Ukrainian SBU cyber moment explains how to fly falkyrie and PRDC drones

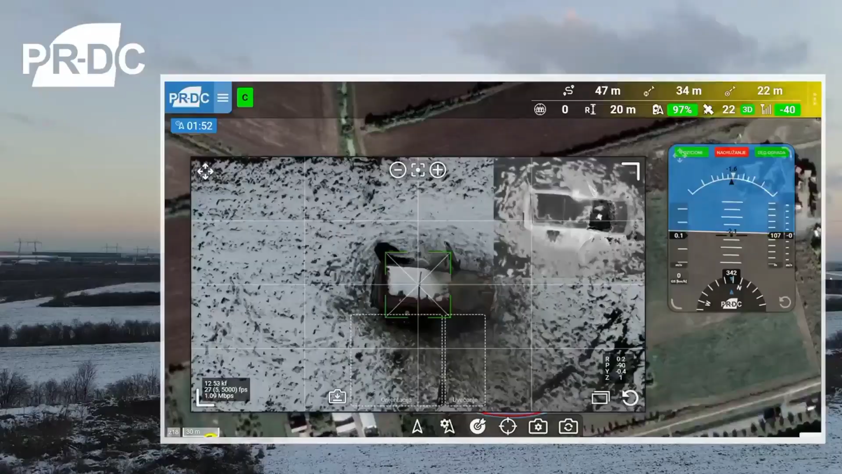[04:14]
Simultaneous reconnaissance and combat both in day and night conditions. Capable of carrying out autonomous missions and also being able to be piloted remotely.